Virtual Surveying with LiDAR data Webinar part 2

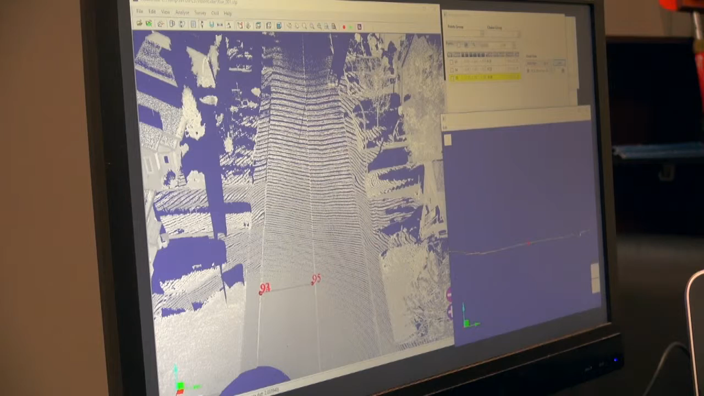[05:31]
So I could pick points along my road here and it could be set as a chain. So I could pick points along the road. Sometimes in surveying, the transport ministries want chaining along the roads. This can be used, for example, to detect the edge of the border edges in the center of the road. And you can see these objects directly on the point cloud.
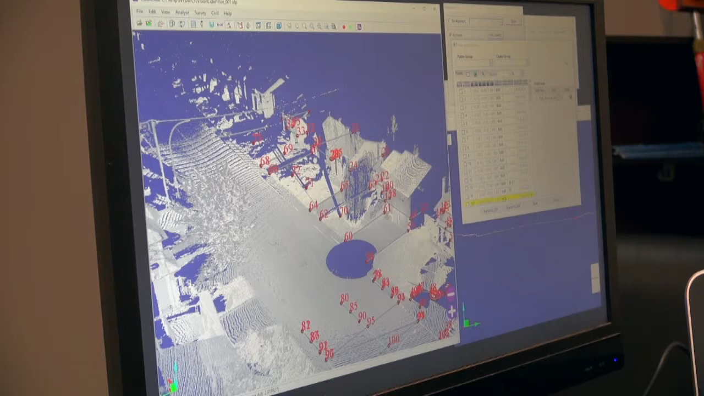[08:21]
or buildings, or any type of object. Trees. So we do associate a P-Code to them. And when you apply them to your drawing, they could be colored and have specific symbology for these objects.
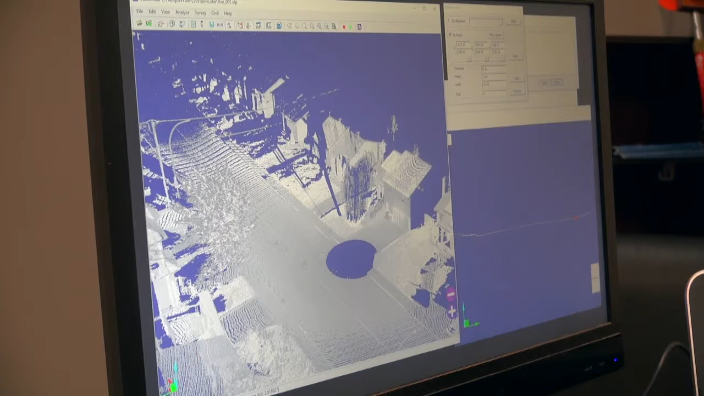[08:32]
So, another example of section view that I wanted to show
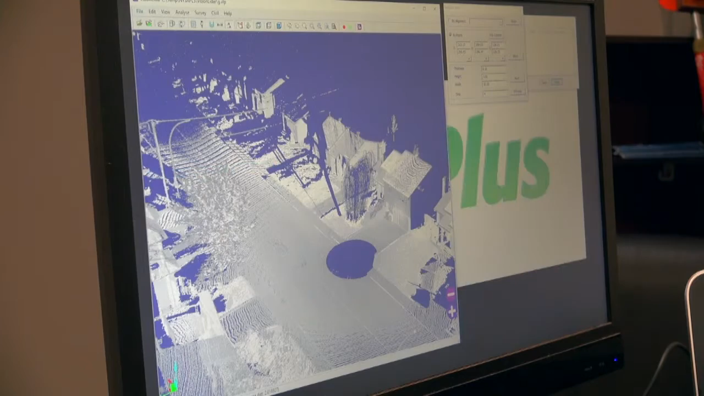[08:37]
you is going to show up here.
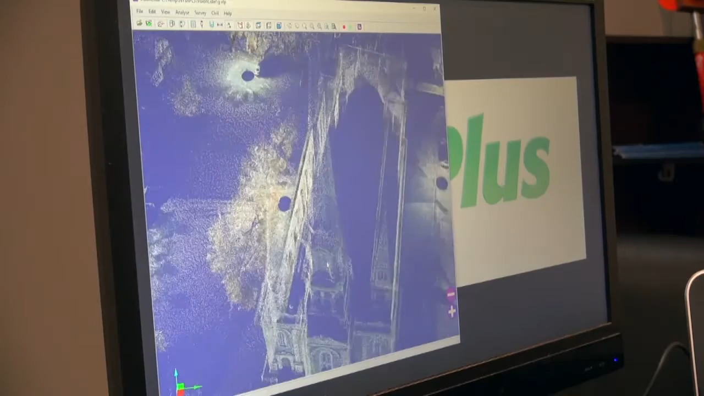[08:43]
We have another point cloud here that's very interesting.
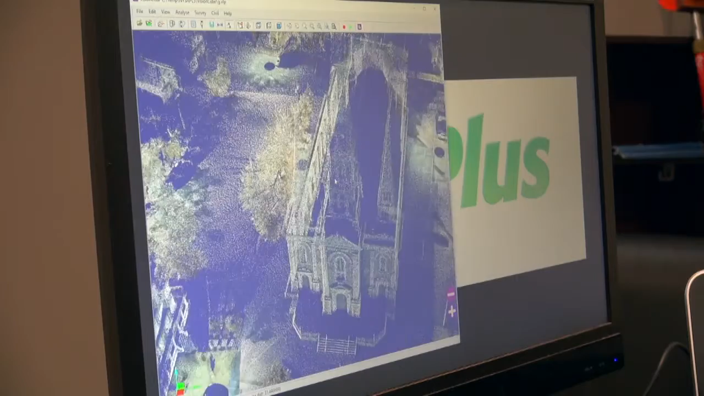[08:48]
You can do a section view of a street, but you can also do a section view of a building, for example. Now, if I was to show you section view here, I would pick two points along
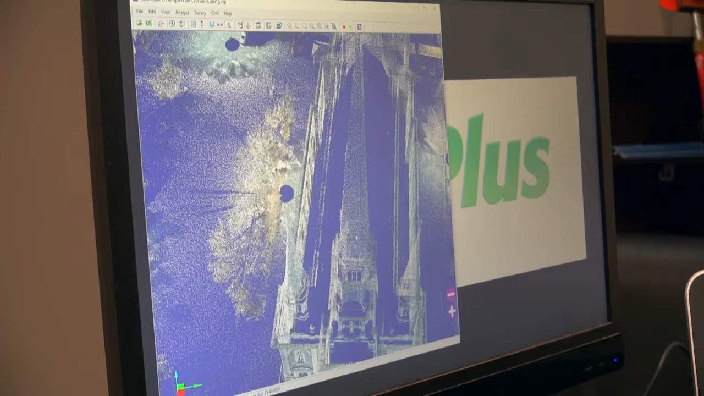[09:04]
my cathedral and show,
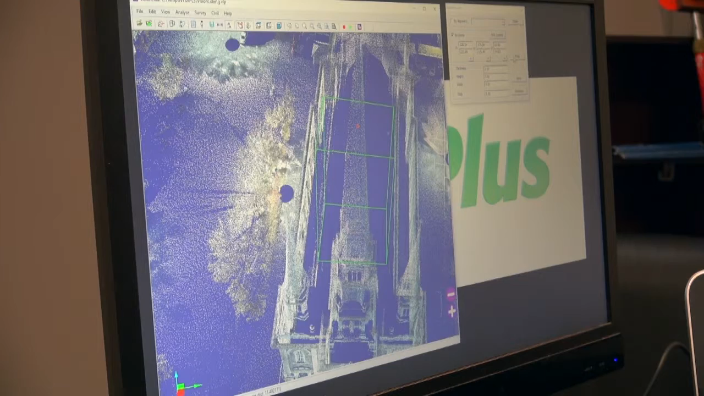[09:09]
and here you're getting, you're getting a section view of the cathedral. So you can go along and pick some points along, if I change my step here, I'm going to be, see, so you can actually pick points along the contour of your building. Right now, I'm just using, I'm just using the tower here, but you can actually pick points along the whole building,
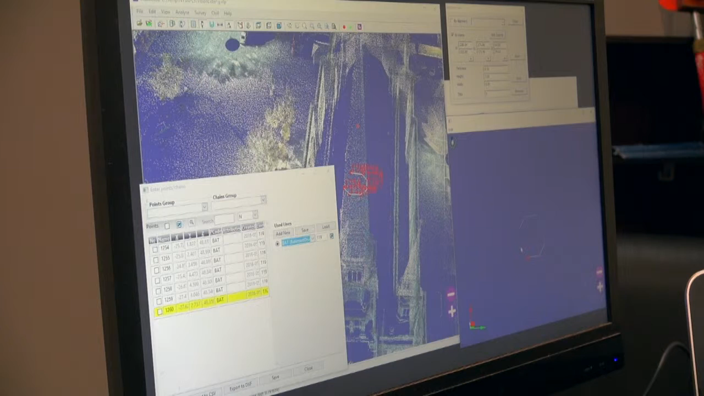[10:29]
And every time you click, it's going to associate directly to a point on the point cloud. So, here, we're done for this one. If I save,
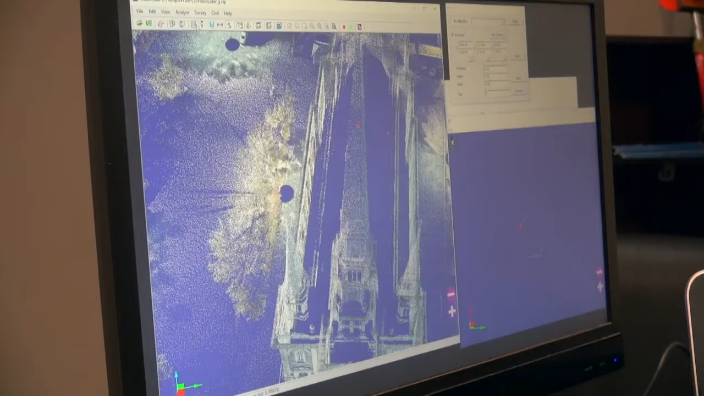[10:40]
and then I was to show you the points, see, I've already done a couple points. So we can see, so we can have a 3D view of our,
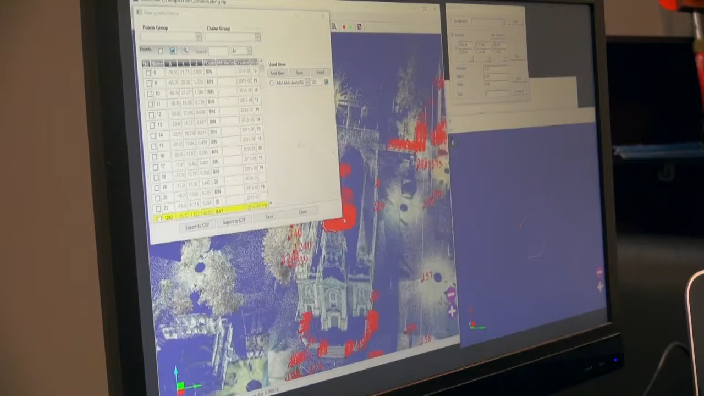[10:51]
of all the points I've been picking earlier.
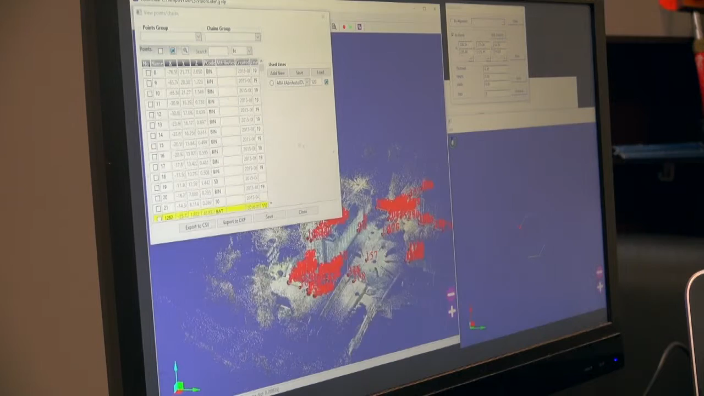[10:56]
And this is my whole database, all the points in my database. Now, I was talking to you earlier about, uh, bringing data into, uh, an AutoCAD, uh, program, or something. Here is my, my drawing. Uh, if I show you, if I was to show you the same drawing, oh, sorry, it's on the wrong screen. The same drawing is here.
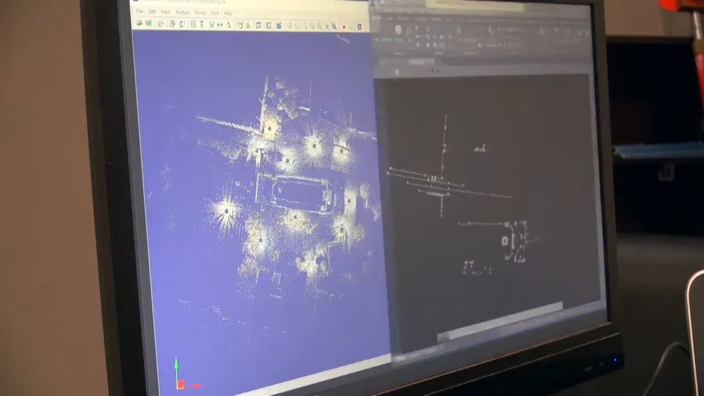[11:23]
So, all my, all the points here that I, I was showing you earlier, I can be brought into a CAD.
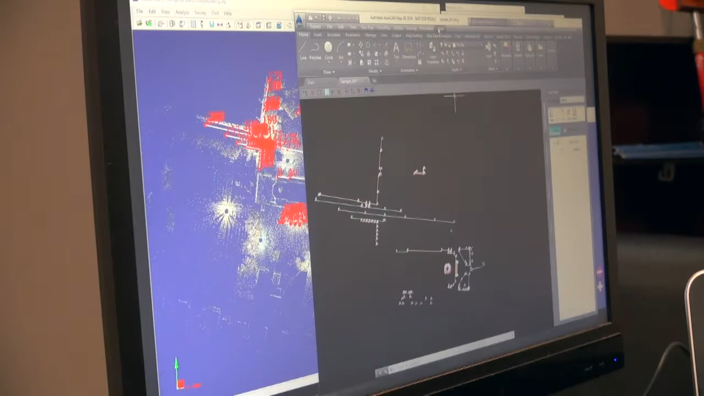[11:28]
So, here is, uh, my AutoCAD screen. And every, every point I have picked appears on the screen.
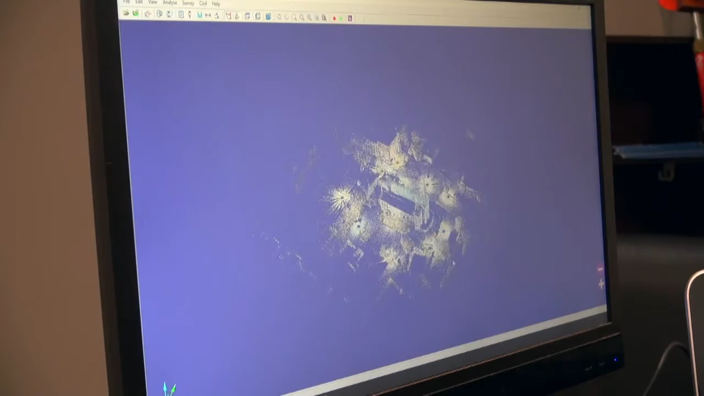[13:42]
So, if I want, uh, we have a few, uh, automatic detection features that are really useful.
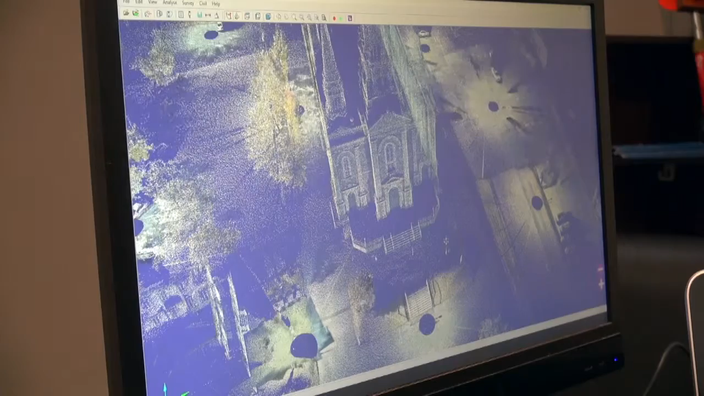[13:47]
For example, we have a cylinder detection here,
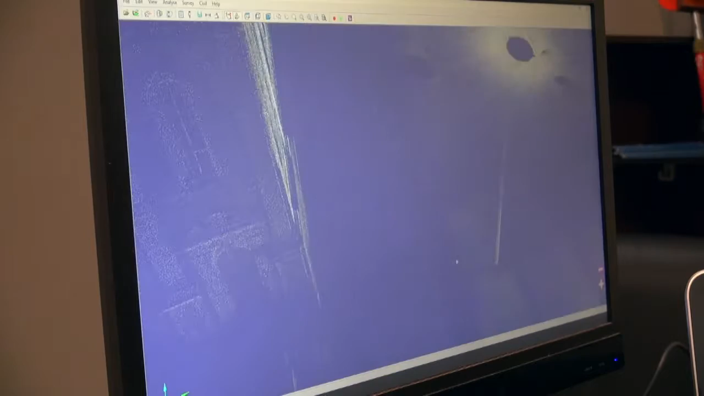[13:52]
where you can automatically find cylinders.
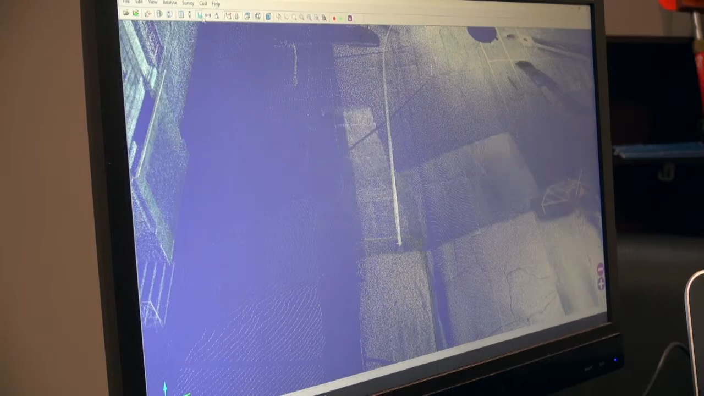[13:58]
And, here I was to pick, see the, the, the software is going to find, uh, a cylindrical object. And, it's going to find, uh, the center point of this object. And, also, it finds the radius automatically.
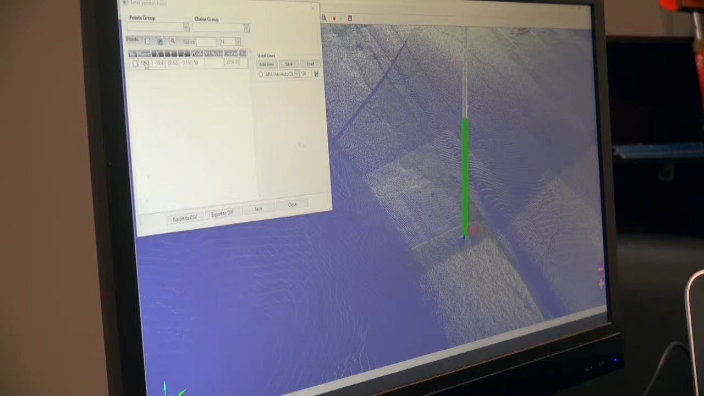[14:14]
And, this, this point that was detected is automatically added into my database as I go along.
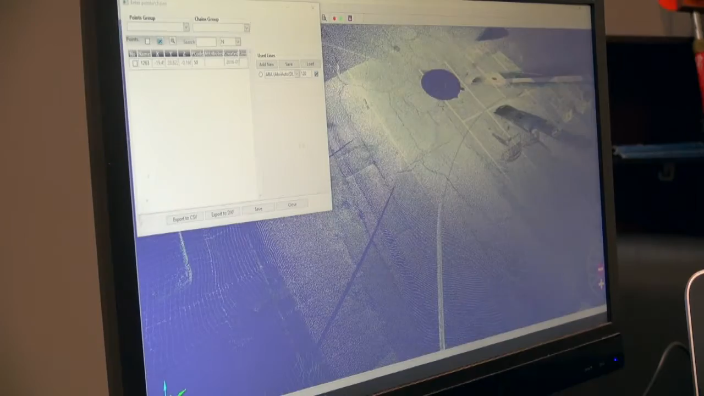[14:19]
So, if I, it could be used for, uh,
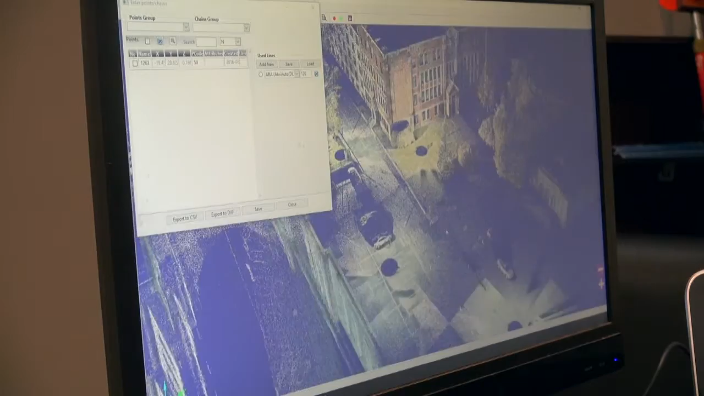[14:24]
any type of lamppost, or fire hydrant, or even trees would work.
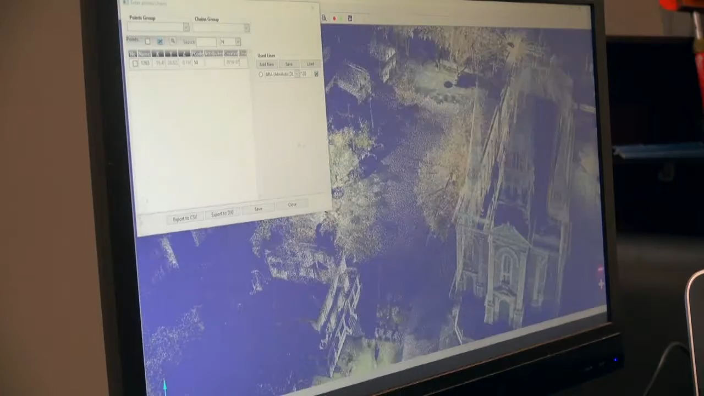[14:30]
If I find, uh, I'm trying to find a tree here to show you.
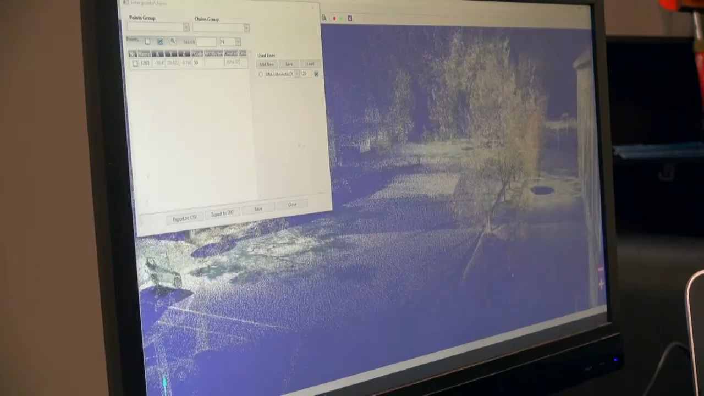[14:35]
So, these are always irregular objects,
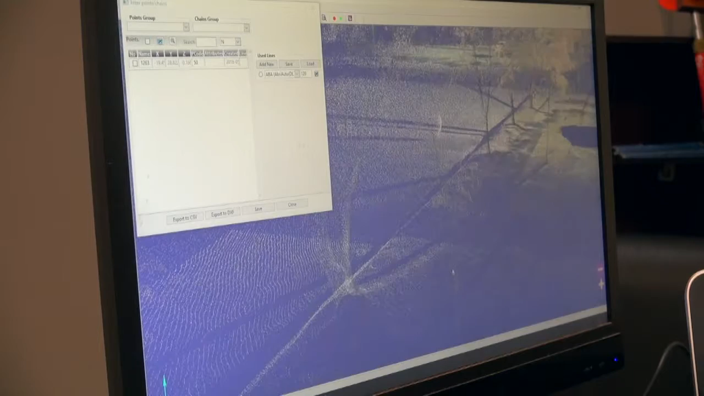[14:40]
but then have a cylindrical shape. They can be found easily.
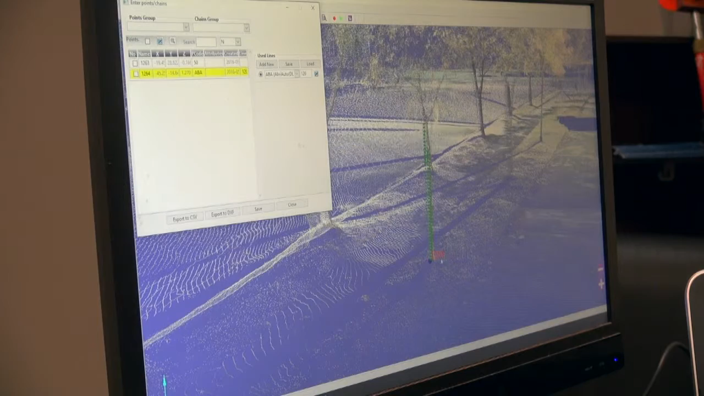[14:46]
See, it appears here.